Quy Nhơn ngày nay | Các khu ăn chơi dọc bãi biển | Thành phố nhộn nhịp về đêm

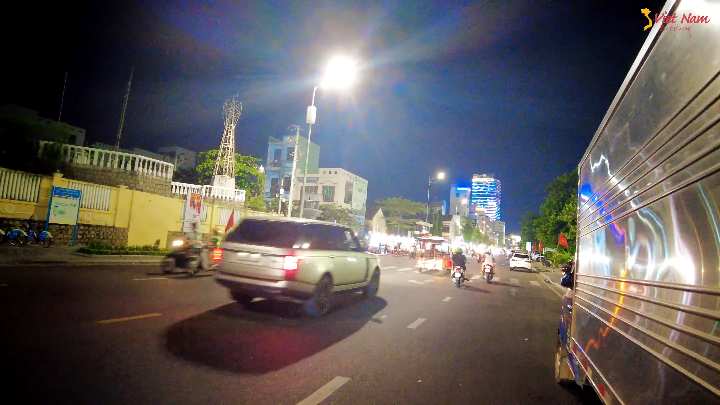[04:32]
quá nhộn nhịp về đêm đặc biệt là cái khu đường Sơn Diệu mấy cái thành phố mà du lịch đó anh chị mà du lịch biển đó nha bên kia có ốc 35 ngàn
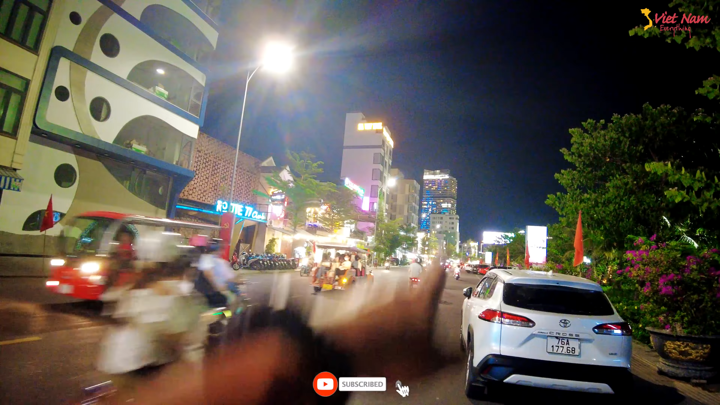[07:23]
trước là khu cà phê quán ba lấp khách sạn khách sạn đó chiếu màn hình lép đẹp quá
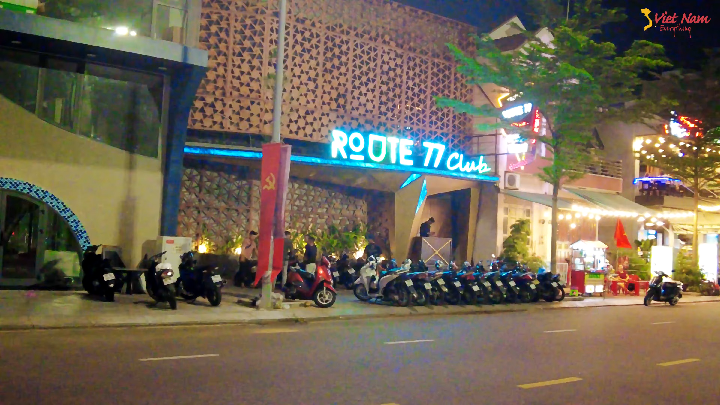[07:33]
xe điện chạy ở bên kia lấp nè lấp 777 lấp gửi đến anh chị nha những khu phố ăn chơi tại thành phố biển Quý Nhơn
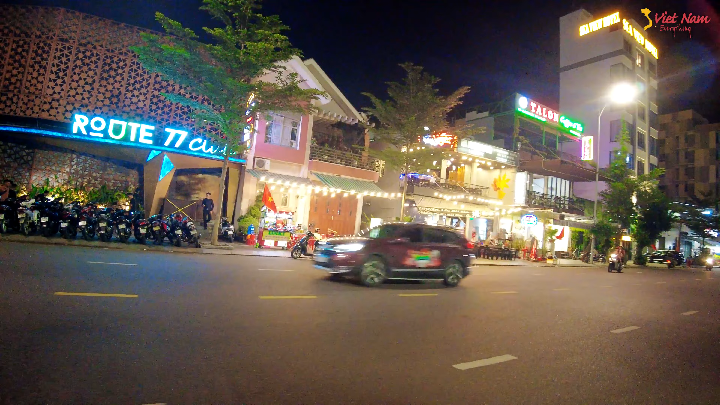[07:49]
cà phê cà phê quán nhậu gặp theo đường sinh diệu này khá là đông ở đây có mấy cái chỗ
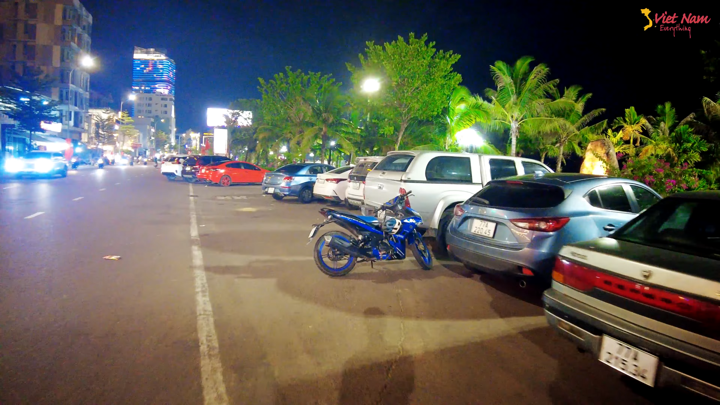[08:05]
đầu xe rất là thoải mái anh chị rất là thoải mái nha dạo dạo để em gửi đến anh chị thì cảm nhận đi ra cái đường sinh diệu chơi vào bằng đêm nếu anh chị có dịp đến với thành phố Quý Nhơn thì anh chị ra đường sinh diệu ăn uống